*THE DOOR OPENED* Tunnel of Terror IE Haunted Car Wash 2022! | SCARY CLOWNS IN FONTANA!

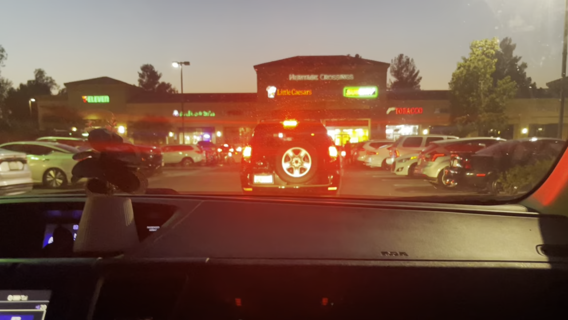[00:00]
What's up guys? Here we are at the Haunted Car Wash!
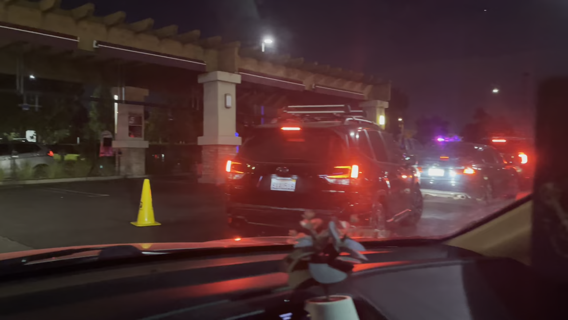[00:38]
And all these other cars trying to leave. You know, there's a little Caesars so everyone's just trying to get their Friday pizza to go home.